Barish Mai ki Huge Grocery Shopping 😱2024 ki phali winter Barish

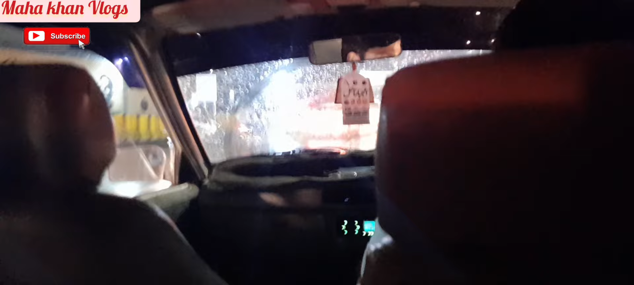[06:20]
کہ بھائی تھوڑی سی سردی فیل ہو رہی آپ دیکھ رہے ہیں گلاس پہ باریک باریک کترے آ رہے ہیں بارش کے اور وائپر ہے کہ ان کو ریموف کرتا